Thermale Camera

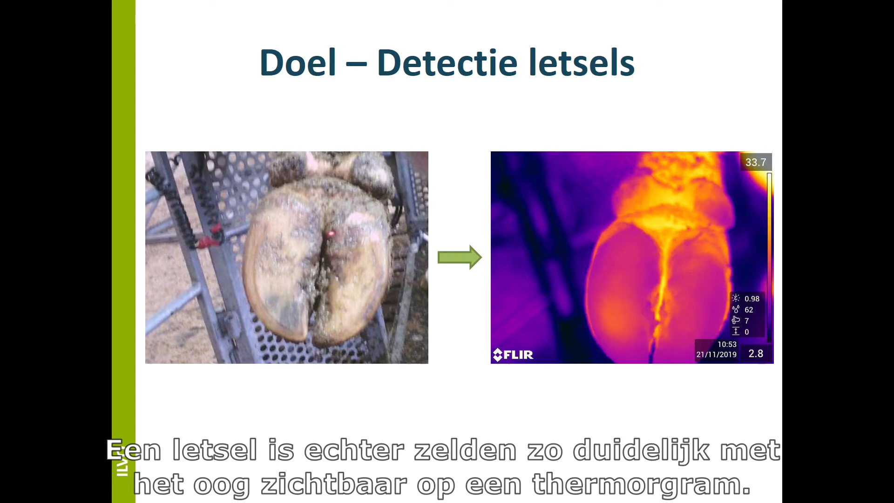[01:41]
Op de foto links is op het eerste zicht niks aan de hand. Als we echter op de thermogram rechts kijken, zien we dat er wel degelijk links onderaan een letsel aanwezig is. De letsel is echter zelden zo duidelijk met het oog zichtbaar op een thermogram. Een betere oplossing zou zijn om de thermogram door de computer te laten interpreteren. Waar wij kijken naar de kleuren, kijkt de computer naar de temperatuurwaarden zelf. Hij ziet de thermograaf als een tabel van temperatuurwaarden. Hij interpreteert een letsel op een thermogram niet als een heel vlekje, maar als een lokaal maximum.
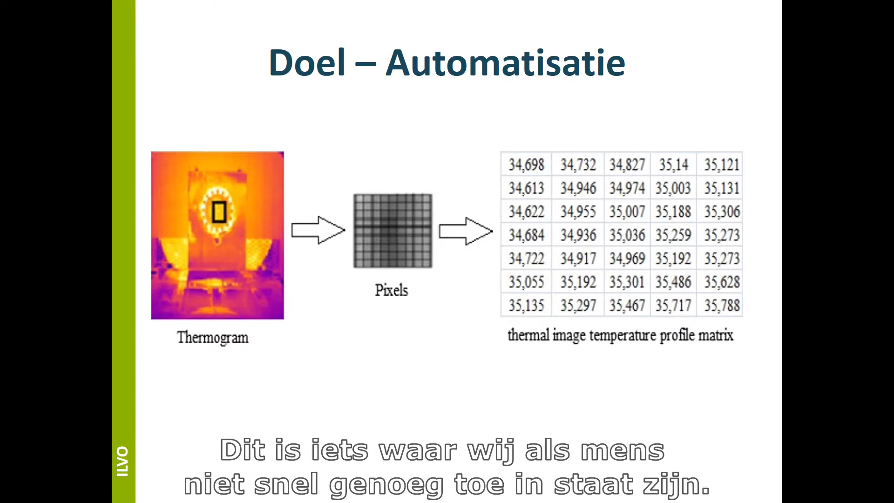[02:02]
Dit is iets waar wij als mens niet snel genoeg toe in staat zijn. Een computer kan natuurlijk niet op 1, 2, 3 een letsel herkennen. We moeten hen het eerst aanleren.
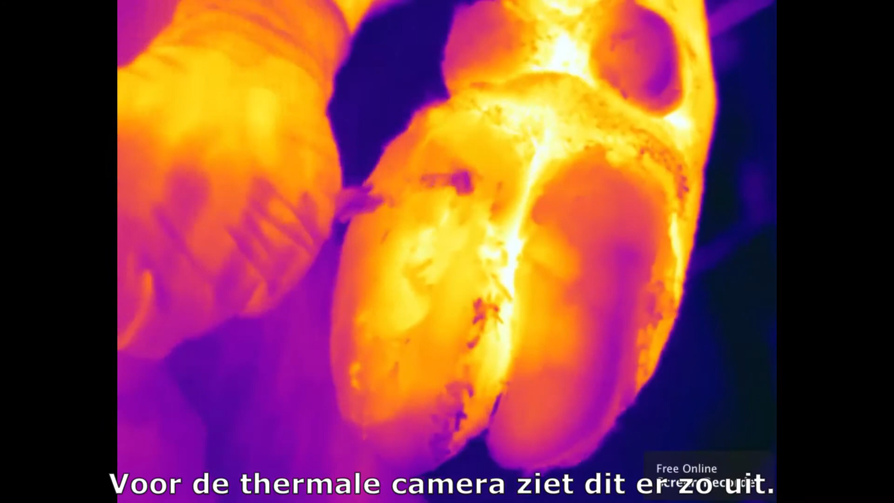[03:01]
Voor de thermale camera ziet dit er zo uit. Je kan mooi zien dat het warmer wordt hoe dieper we in de klauwen snijden.
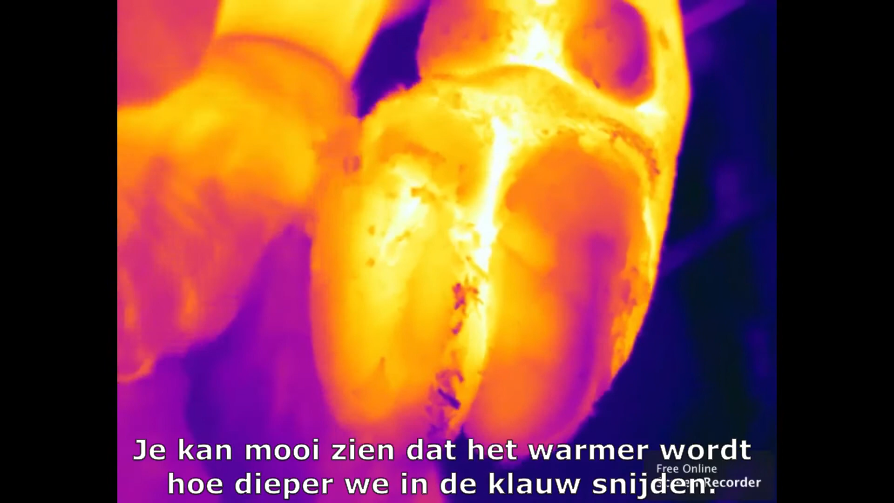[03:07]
Dit komt omdat we dichter bij het levend weersel komen.
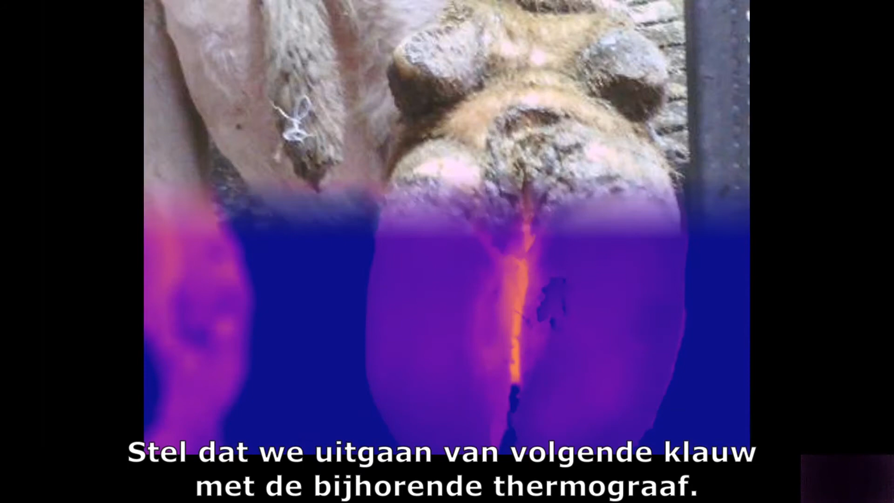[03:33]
In een eerste stap bepaalt het segmentatiealgoritme het onderscheid tussen de klauwen, de achtergrond en de huid tussen de klauwen.
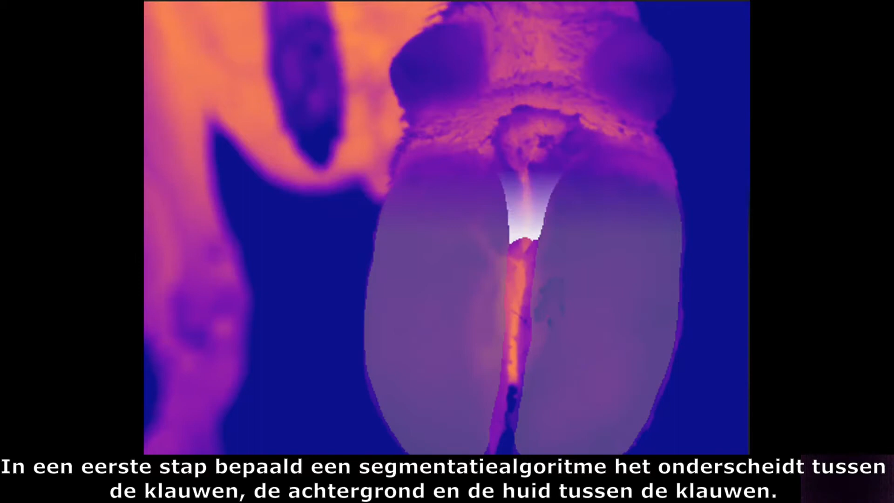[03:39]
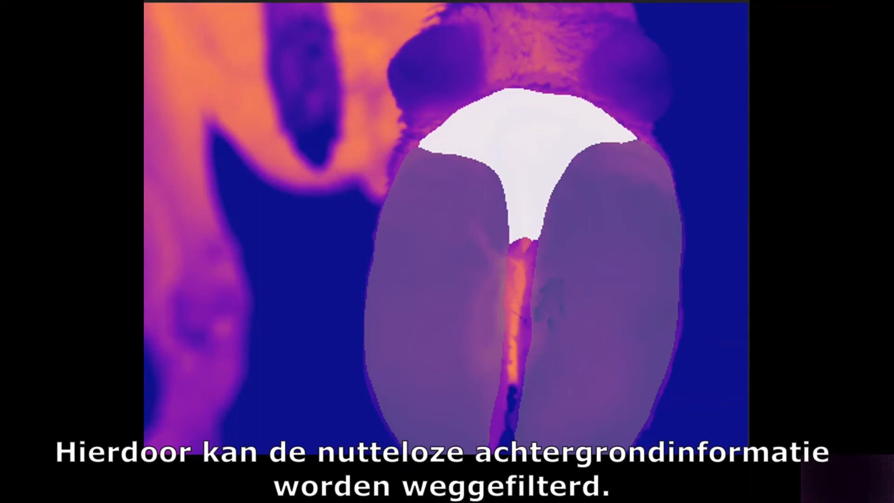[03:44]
Hierdoor kan de nutloze achtergrondinformatie worden weggefilterd. Wat overblijft is dus enkel nog de onderkant van de poot.
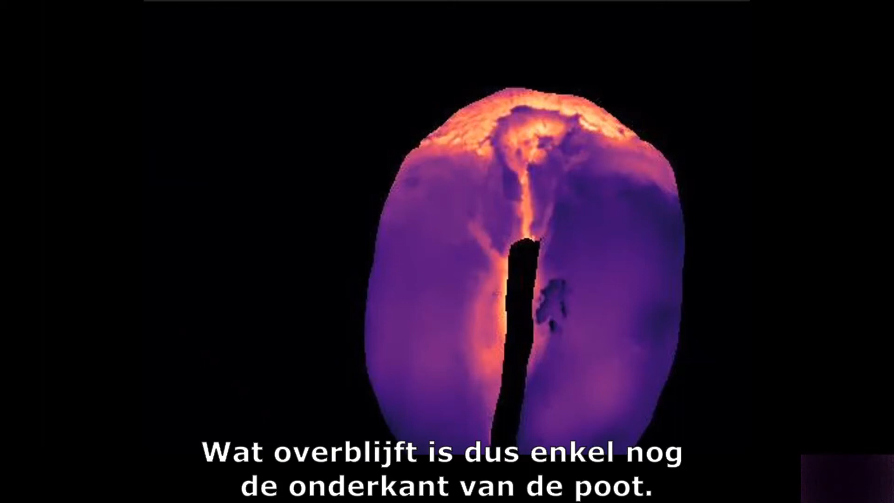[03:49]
Hierop wordt een objectdetectiemodel losgelaten dat in staat is om de letsels te detecteren.
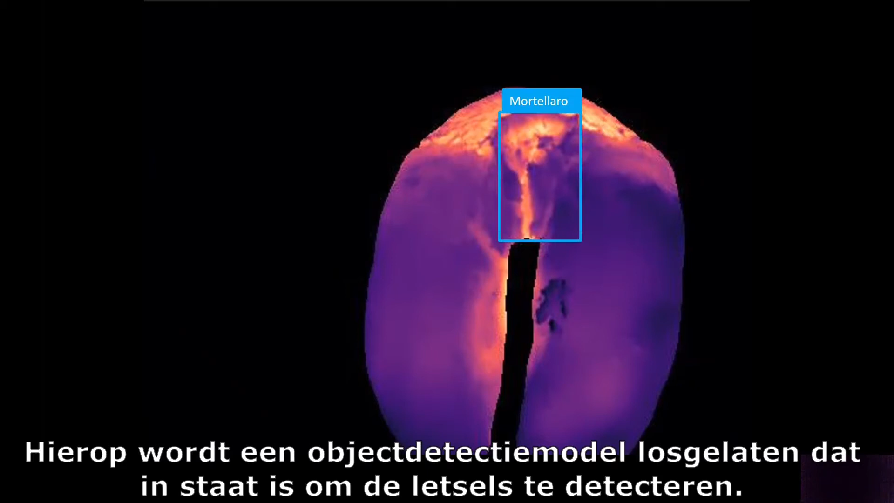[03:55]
Let wel, wij zien hier de thermogram in kleur. Het model kijkt wel degelijk naar de temperaturen.
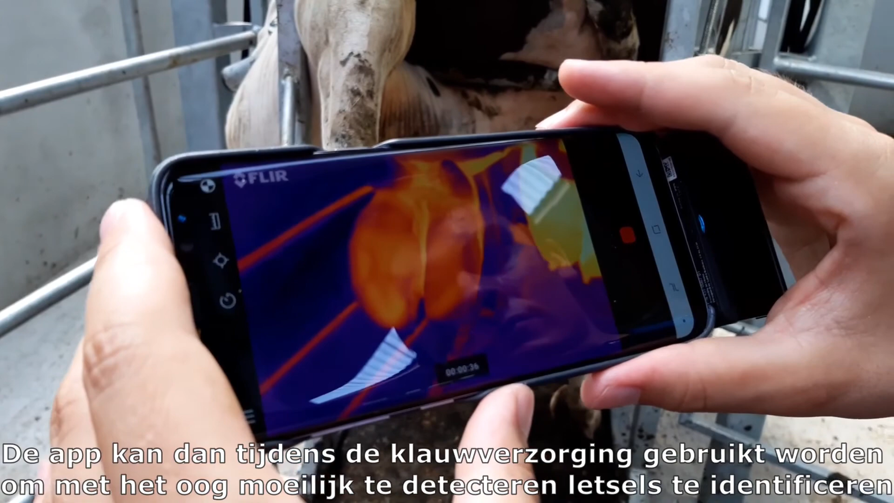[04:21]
De app kan dan tijdens de klauwenverzorging gebruikt worden om met het oog moeilijk te detecteren letsels te identificeren.